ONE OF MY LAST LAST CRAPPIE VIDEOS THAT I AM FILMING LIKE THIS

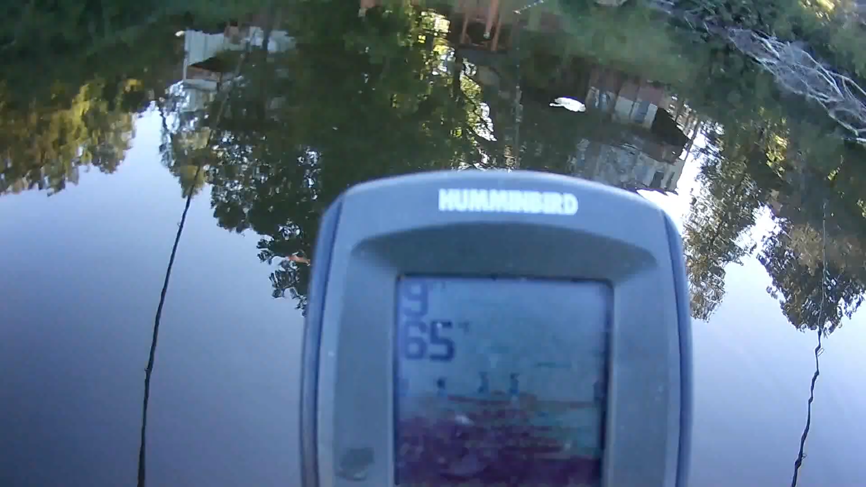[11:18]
See them? That red is the structure.
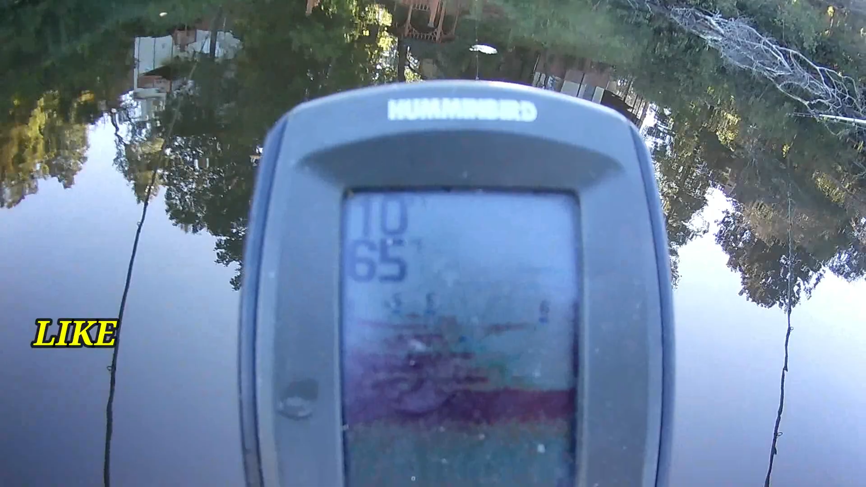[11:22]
You can see the blue with the number above them tells you how big the fish is. And also it tells you the depth where they're located.
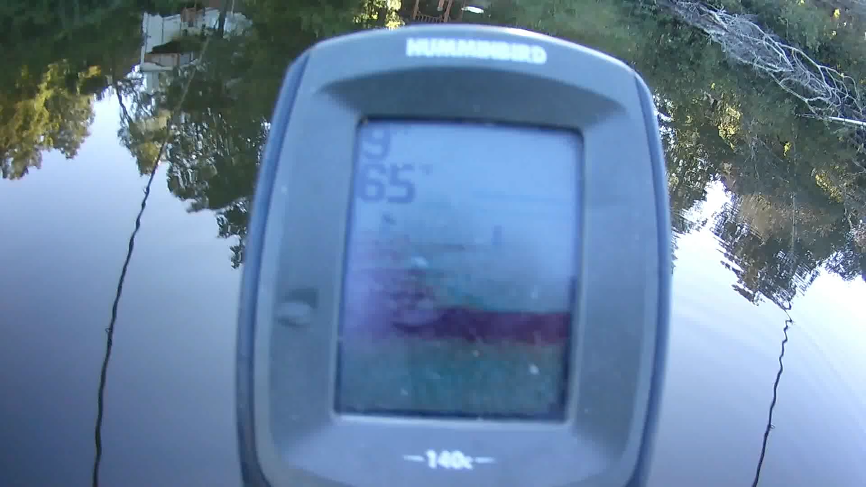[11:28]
See that? And that red hard line down there, that is the bottom.